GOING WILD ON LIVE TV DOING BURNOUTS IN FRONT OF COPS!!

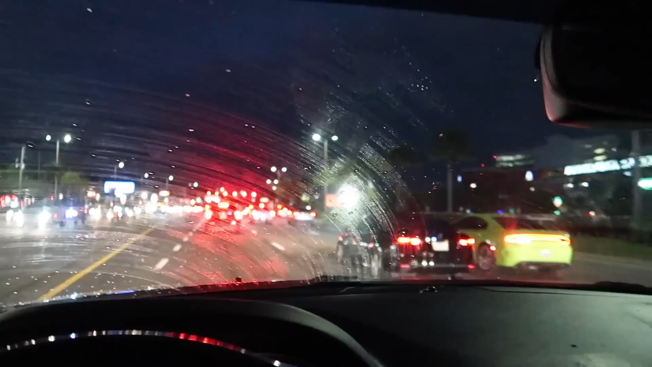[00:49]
This rain is making my windshield dirty. What is that? Look at that.
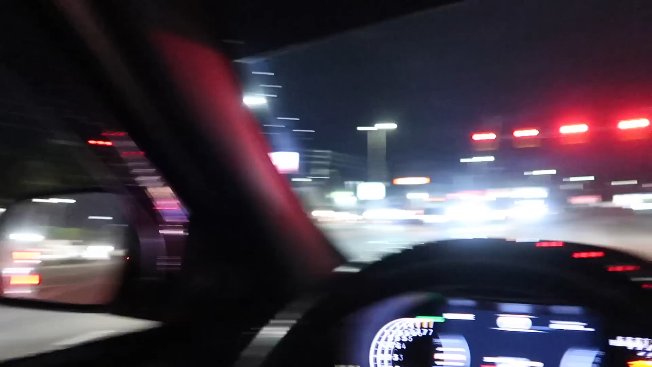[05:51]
Is there? There's one right there too. I didn't even see that sitting. So we got the cops over there. Cop sitting at that gas station. And this guy right here.